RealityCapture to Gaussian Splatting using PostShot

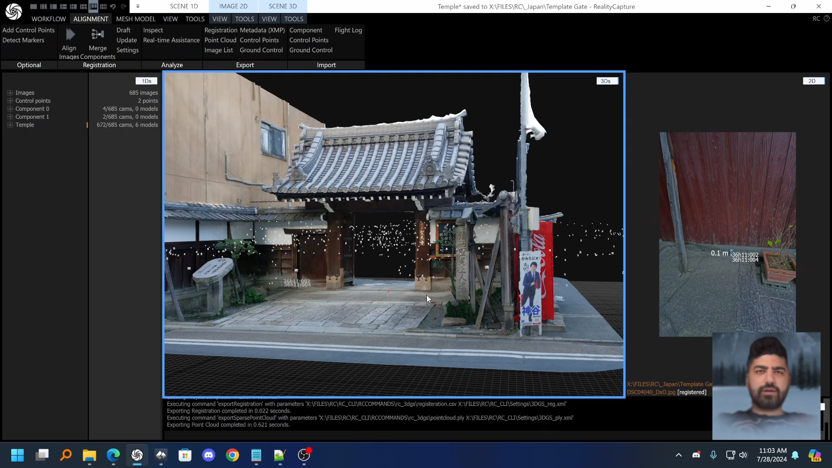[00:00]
I want to show you how you can use RealityCapture to align your images and then train a Gaussian splat and post-shot using that alignment data.
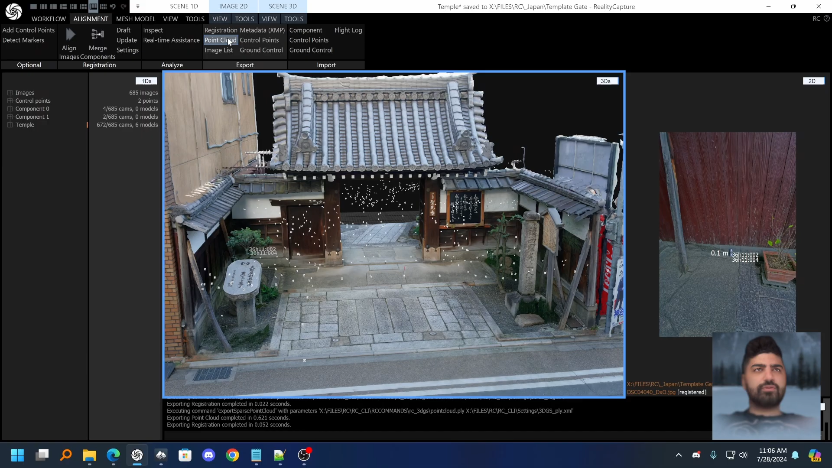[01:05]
The second thing you need to do is export the point cloud, change the type to sparse point cloud as polygonal file format so the PLY format,
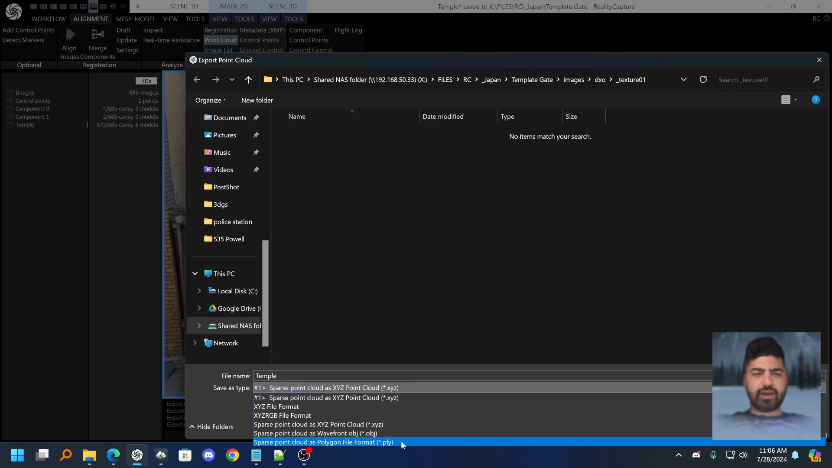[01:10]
click save, and in the export settings the main thing you need to change is export ASCII, so that needs to be set to false.
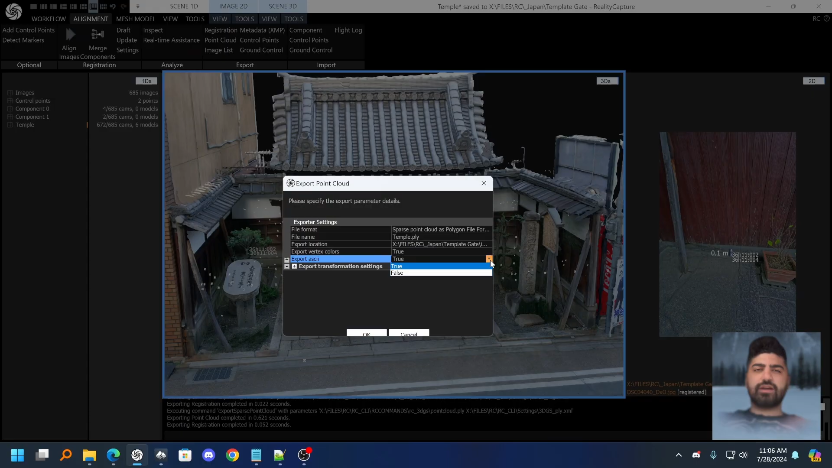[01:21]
Just click OK and there you go. If you did things correctly you should have your point cloud and registration files in here.
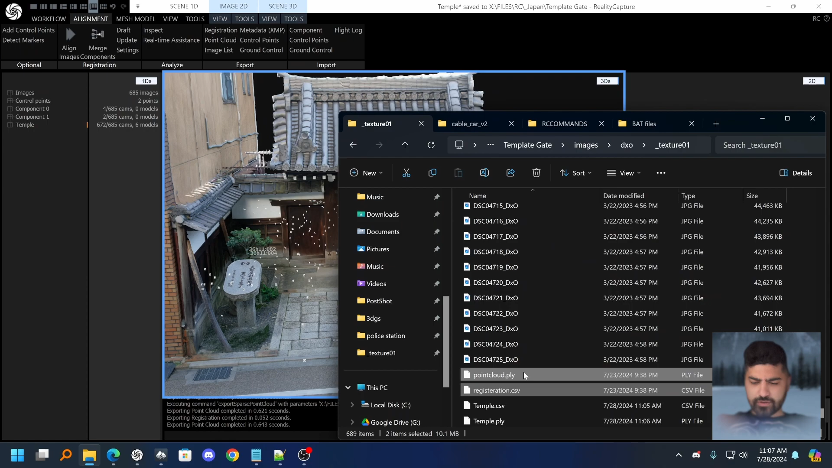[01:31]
So I have two of them because these are my previous ones, I'm just going to delete those to not confuse you guys. So yeah, a CSV file and a PLY file in your images dataset. Then that's basically it.
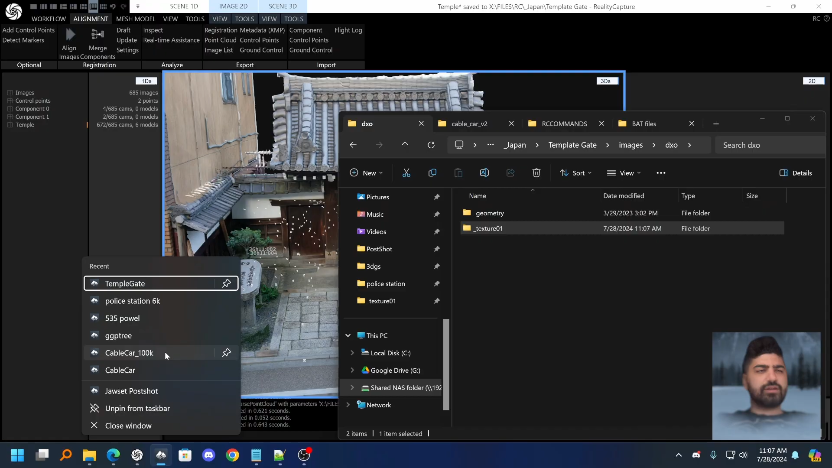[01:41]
And after that you just run post shot, you just launch post shot and import in the folder that has your images and everything that you just exported.
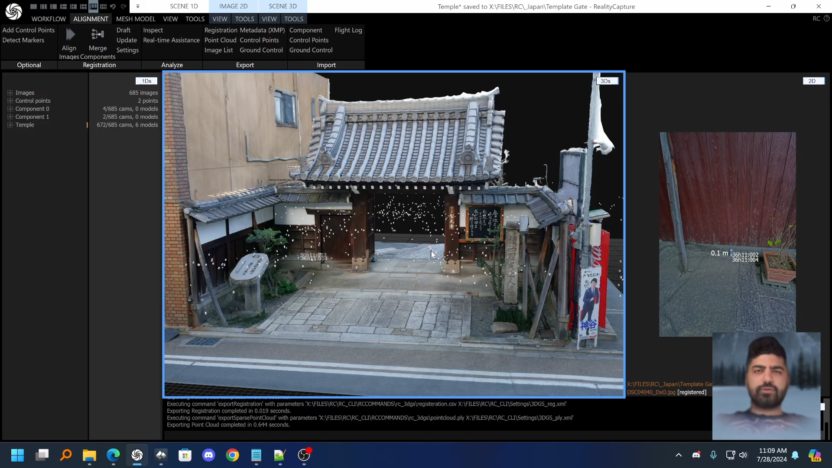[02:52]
If you have stuff aligned and you just want to open it up, just export stuff out.
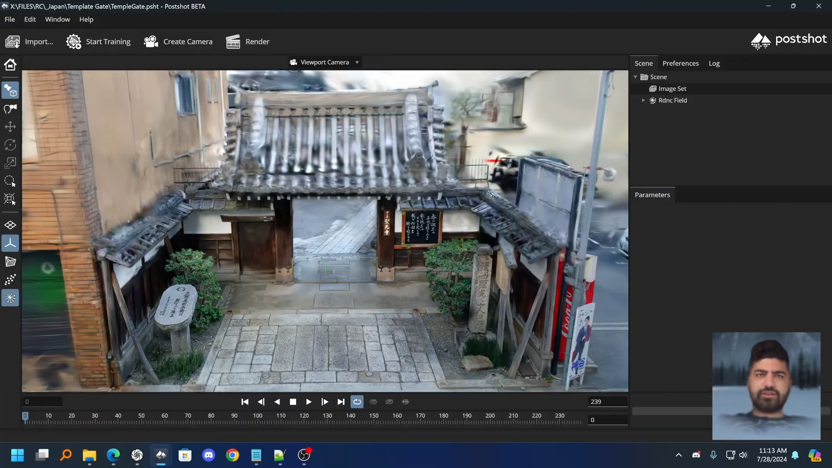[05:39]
It's the first time where you actually have like a proper user interface to use for Gaussian splatting.